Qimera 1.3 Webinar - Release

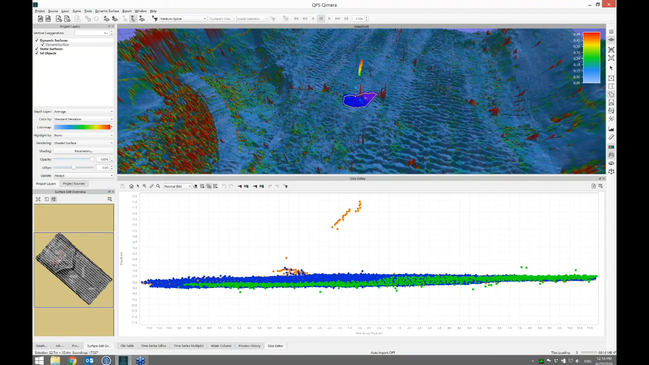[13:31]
And the spike is getting smaller every time I kill some of the dots. What this is nice for now is I can click the Filter button, and it's automatically applied.
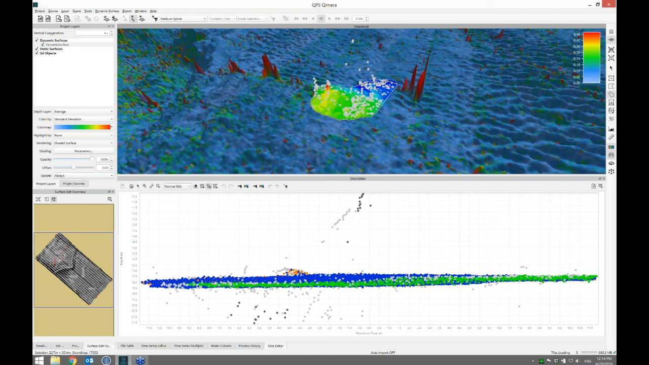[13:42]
If I come here, I click the Filter button, it's automatically applied. Click the Filter button, it's automatically applied. And the grid is updating before my eyes. And I can make that even faster. When I hop around, there's another option under the Additional Features menu, is to automatically apply the active filter.
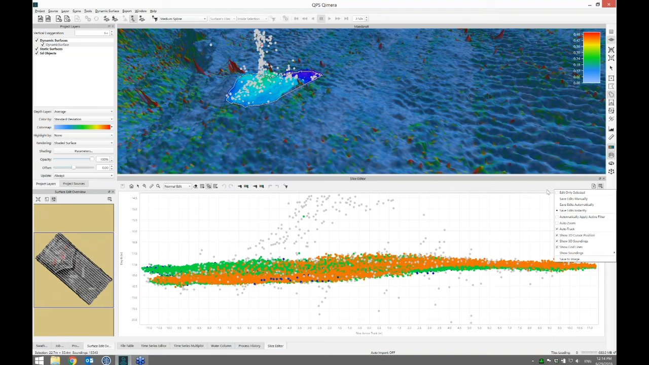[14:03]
What that means is whatever filter you have chosen up here is going to be applied whenever you draw a polygon. So if I do this, now when I hop to a spike,
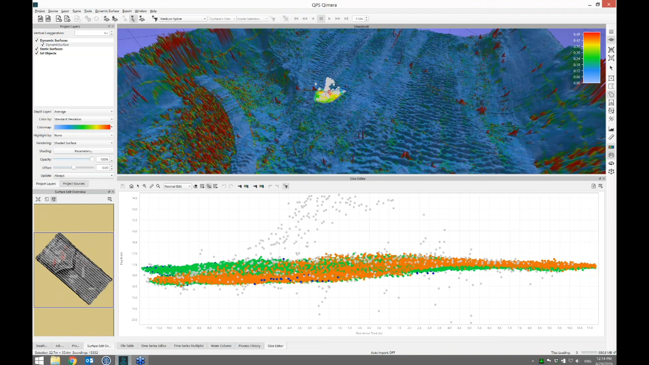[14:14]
it's going to apply the filter and update the grid instantly.
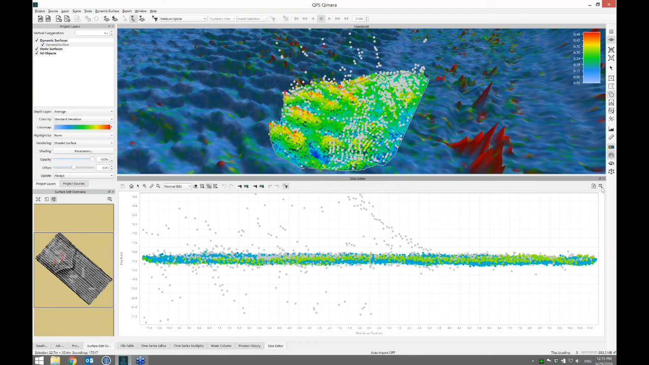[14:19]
Now let's just turn off the view of the points in the scene, and I can see that a little bit better. So here's a spike. I'm going to Alt and then left-click position there. The spike's gone.
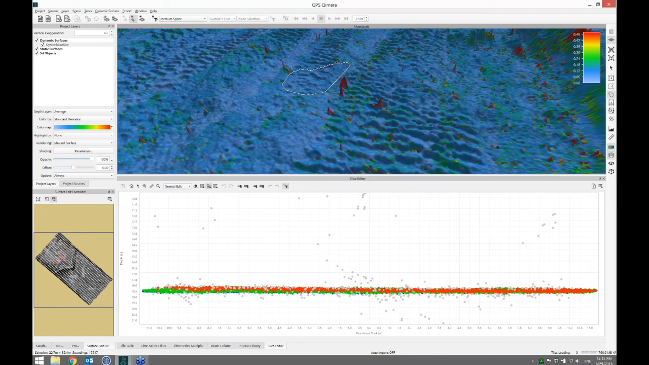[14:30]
Do it again. The spike is gone. Do it again. The spike is gone. So this is as streamlined as you can make it. And this is great for smaller data sets that are responsive.
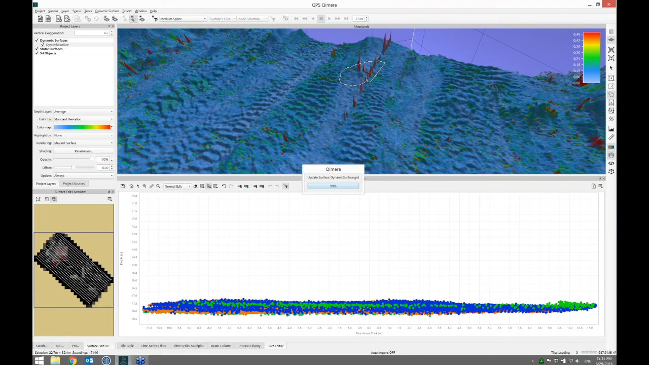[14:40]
When you've got data that's on your local drive, you can quickly get that immediate feedback.
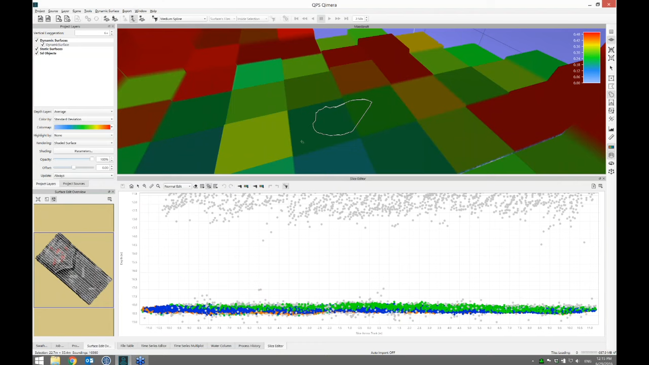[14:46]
You're killing dots in an automated way with a filter.
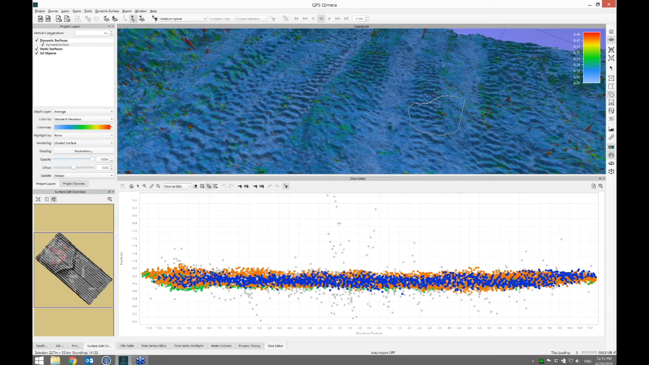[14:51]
And the grid's updating with that result right in front of you. So basically, you can walk around and scrub, scrub, scrub to your heart's content if you need to. This gets a little tedious. At the end, there's a lot of spikes to kill. And as much as I'm sure you're enjoying watching me kill dots, there has to be a better way.
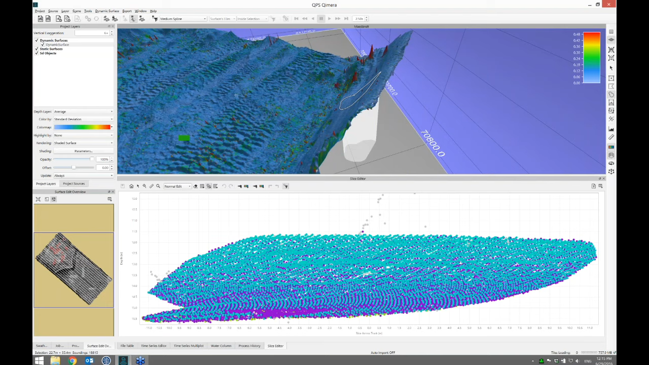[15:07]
And there is. What we can do is let's take the
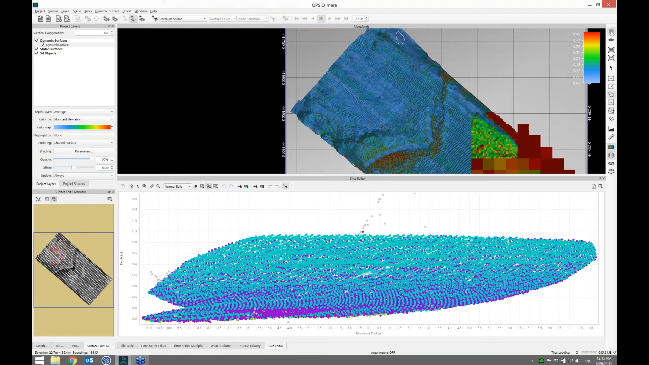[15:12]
big view outside and get out of slice edit mode. What we can do is apply those filters on a larger basis to the entire data set or subsets of it if we like.
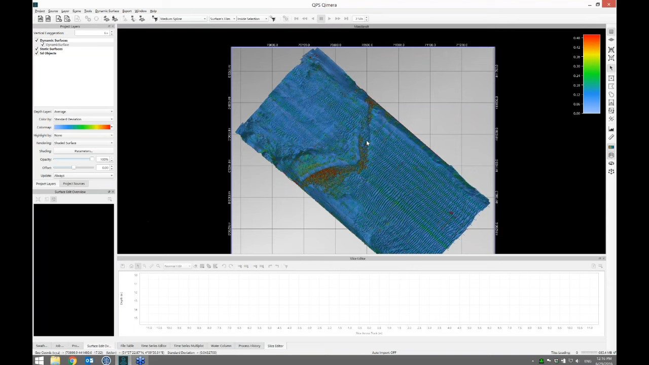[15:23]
And so what I'll do now is first sort of switch back to 3D. So there's where I've manually cleaned some of the dots already. What I'm going to do is go to the filters menu, and I'm going to choose to revert all filtering. I want to undo all of that filtering I had done, and I want it to happen everywhere, everywhere in the surface. And I click go, and what we'll see that's running down there is that the grid will update, and all those spikes that I had killed in a semi-automated manner, hopping around, are going to come back.
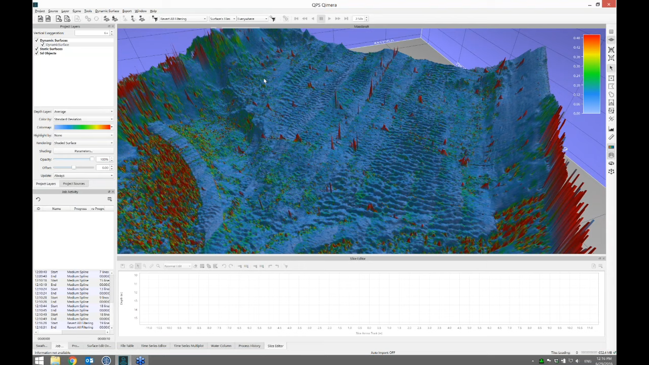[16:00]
So we're back to the base state where we started. There's all the ugly spikes. And what I'm going to do now is let's clean a bunch of them, but I'll show off another neat tool. What I'm going to do is I want to kill all the spikes in the areas where it's mostly flat,
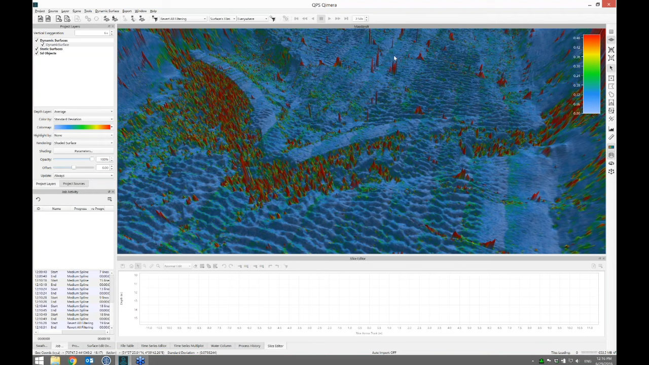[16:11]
but this particular bit of seabed infrastructure I want to protect from having the filter run. So what I'll do is go to the lasso selection mode, and I'll draw just a lasso around this just coarsely to capture the shape of it. This is an area where there's real things going on, and I don't want to de-spike. If at all, or if I do, I want it to be very, very weak. And what I'm going to do is choose a medium spline filter, so medium strength.